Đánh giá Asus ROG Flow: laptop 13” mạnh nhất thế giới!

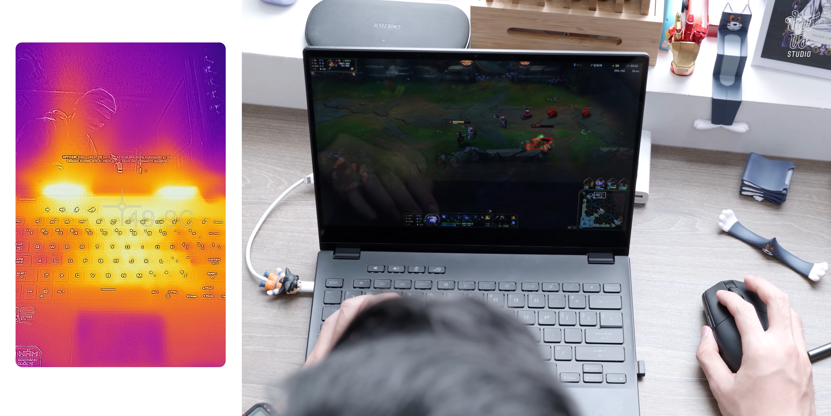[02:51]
thực sự bất ngờ luôn Chơi game xong này cho chạy benchmark các kiểu Thì nhiệt độ nó tập trung là phần giữa máy Và nửa trên cái phần bàn phím Để các bạn nhìn thấy cái phần đo nhiệt đây Mọi eM máy nhỏ thế này thì tản nhiệt của nó làm rất tốt Tản nhiệt còn tốt hơn